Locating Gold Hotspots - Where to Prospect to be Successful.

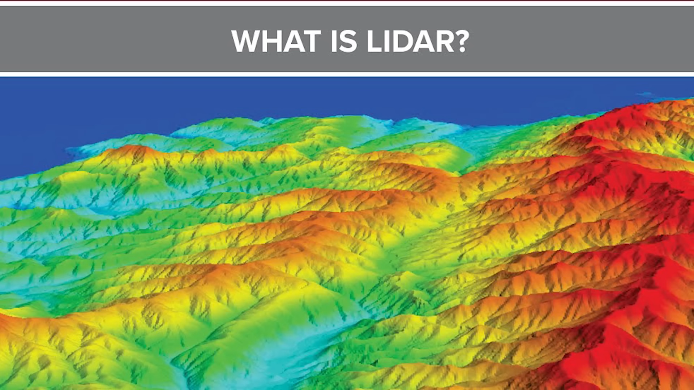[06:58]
It's called LiDAR. LiDAR stands for light detection and ranging. It's a remote sensing method that uses light in the form of a pulsed laser.
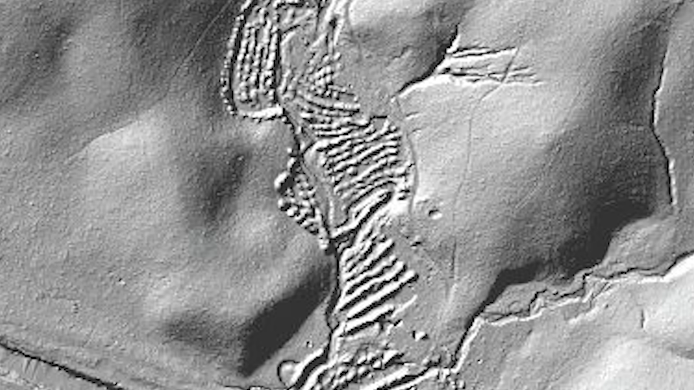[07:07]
The cool thing about LiDAR, you can actually see where the old timers were chasing these veins, or leads as they used to call them.
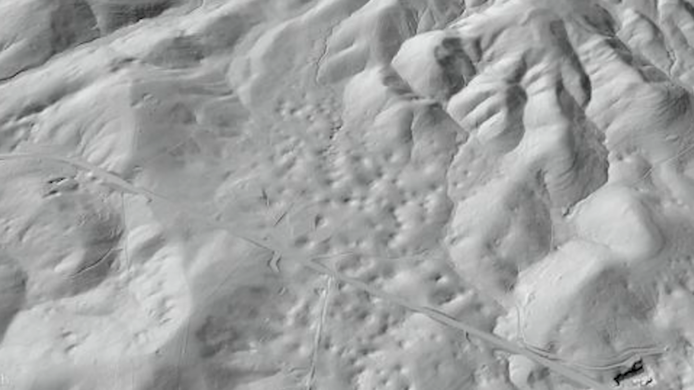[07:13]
You'll actually see the prospect pits and the cuts.
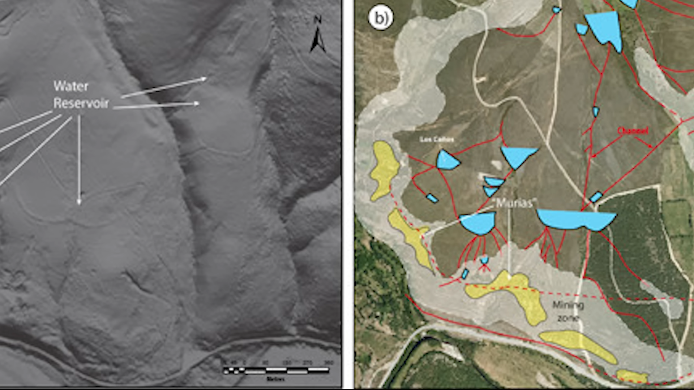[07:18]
And so it'll be easy for you to draw out straight lines to follow those leads and to actually find either parallel veins or to find extension veins on that.